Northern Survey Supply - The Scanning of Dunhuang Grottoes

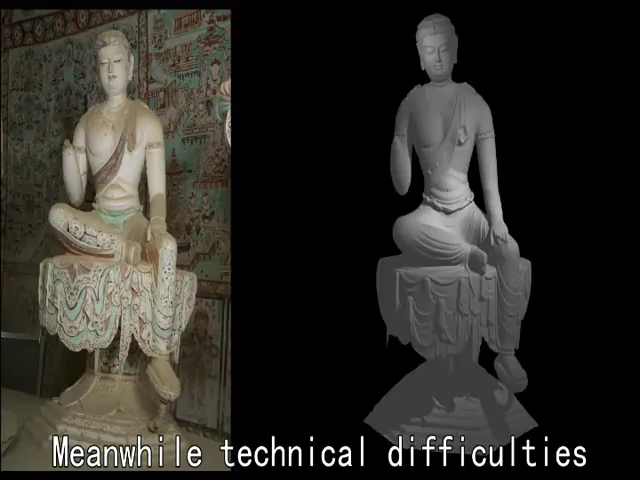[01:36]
Meanwhile, technical difficulties such as reconstruction of high-accuracy geometric model
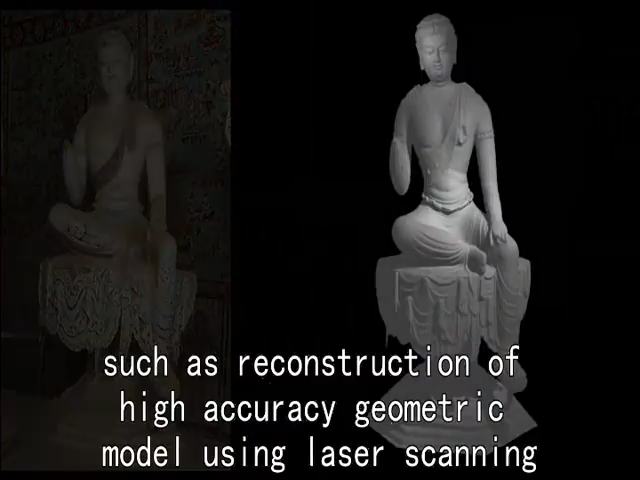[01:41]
using laser scanning and texture reconstruction with high fidelity were overcome.
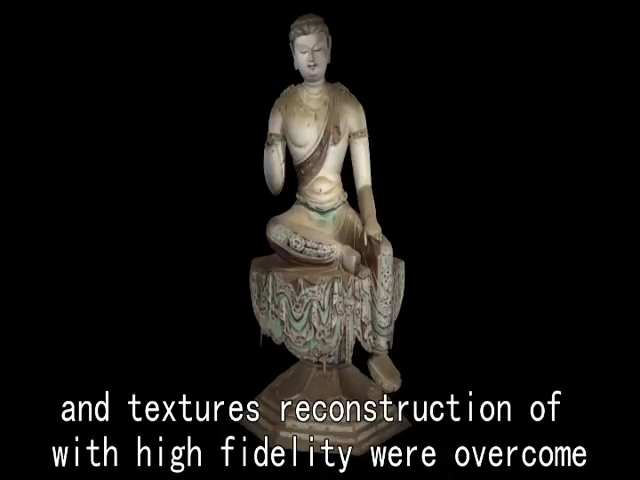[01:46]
In the implementation of those projects,